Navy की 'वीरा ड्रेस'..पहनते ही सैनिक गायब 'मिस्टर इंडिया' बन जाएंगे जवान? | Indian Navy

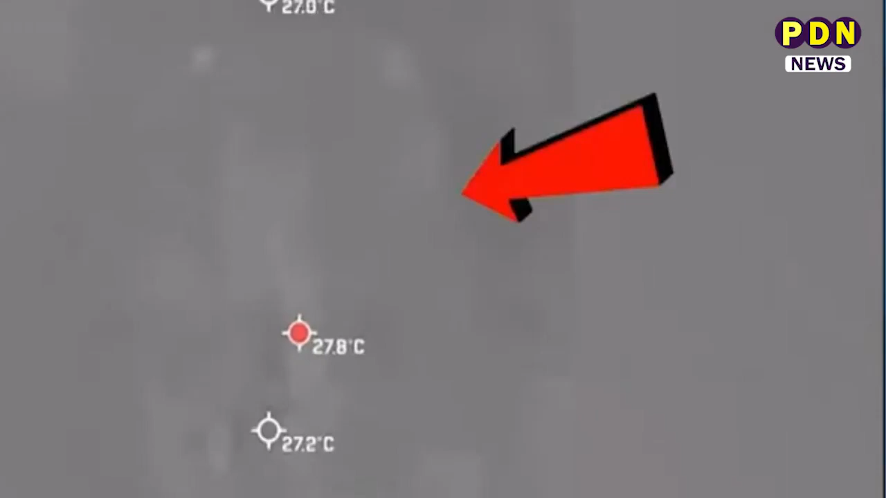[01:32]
वीडियो में सूट पहने एक व्यक्ति पिगला हुआ धातू उस पर डाला जाता है जबकि दूसरे में तरल नाइट्रोजन
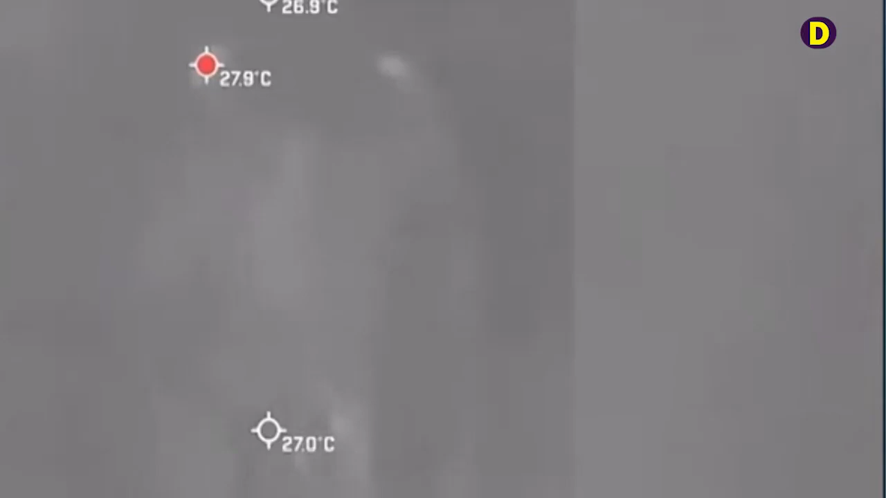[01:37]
On screen: max 27.9°C
डाल कर दिखाया जाता है
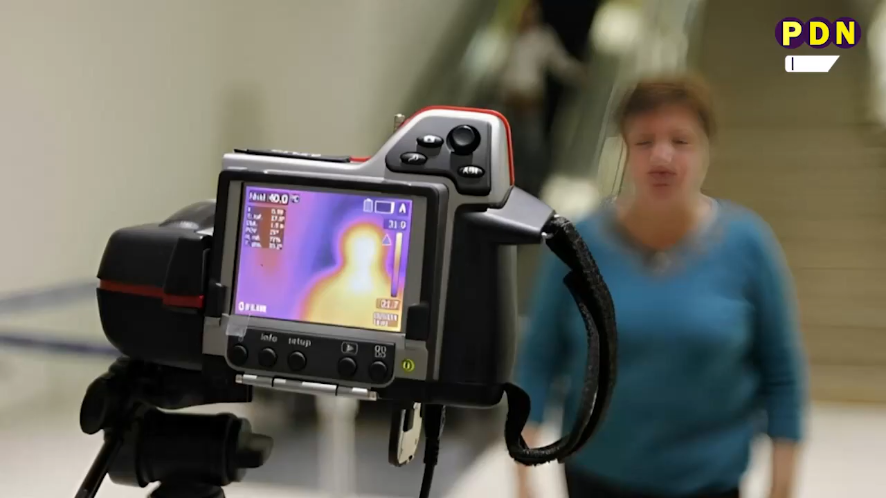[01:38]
ये सूट सेना को इंफ्रारेड कैमरों से भी बचाने में मदद करें
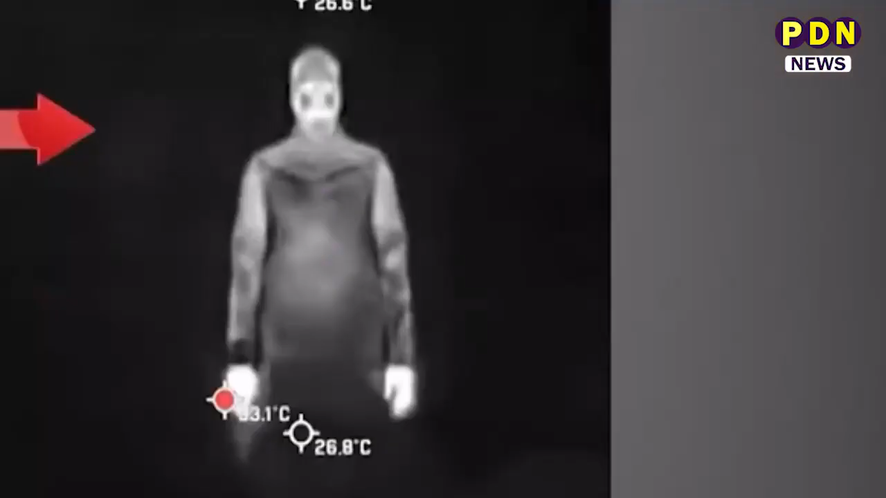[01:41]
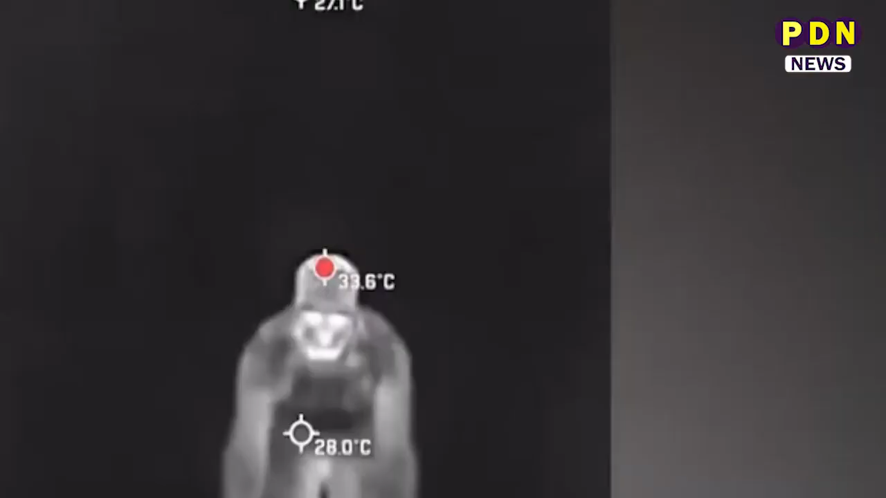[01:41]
जिसका अर्थ
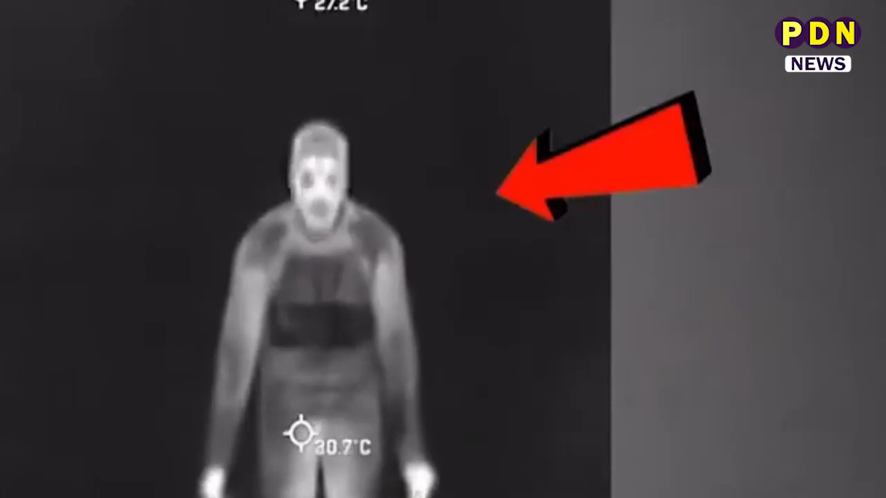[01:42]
On screen: spot 30.7°C
ये है कि इसे पहनने वाला कोई हीट सिगनेचर
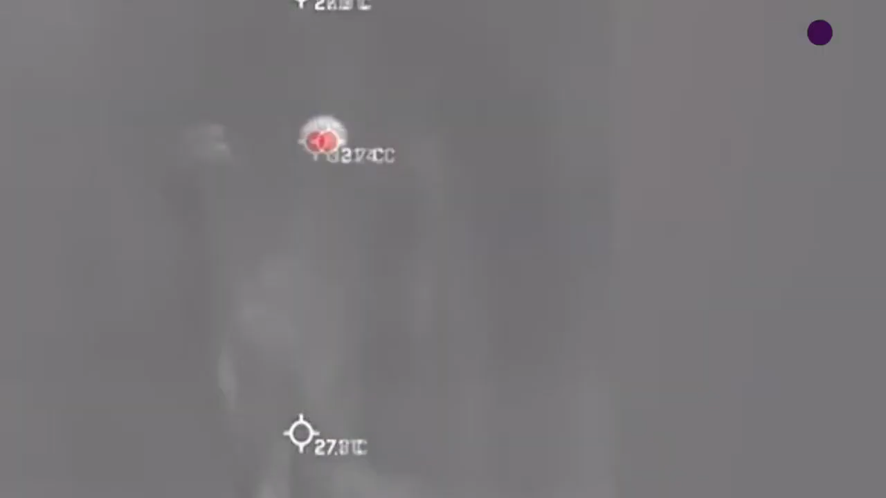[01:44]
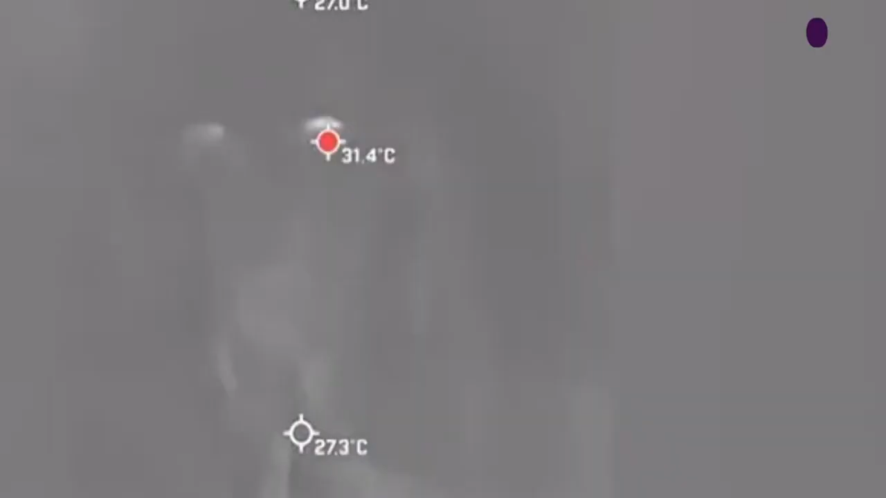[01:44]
उप सरजित नहीं करेगा और इस तरह
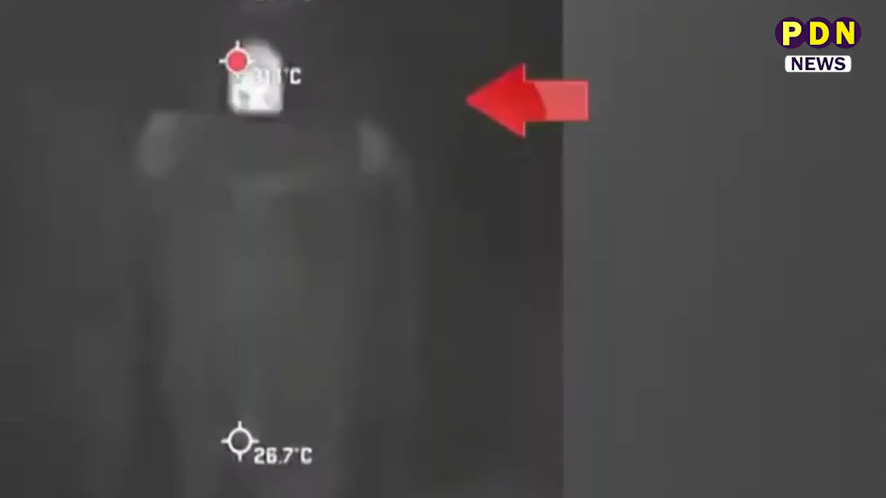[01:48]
पहनने वाले का पता लगाना असंभव हो जाएगा जिसके
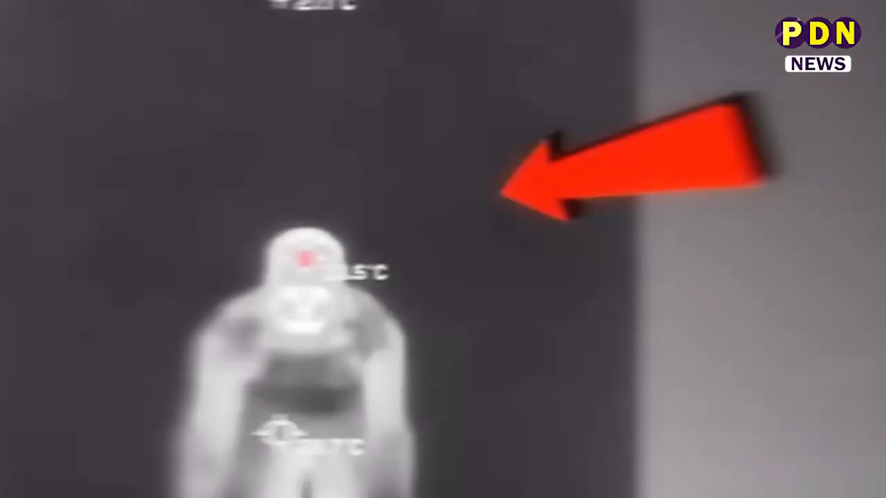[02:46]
के अंधेरे में यदि कोई लडाई हो जाती तो दुश्मन देश की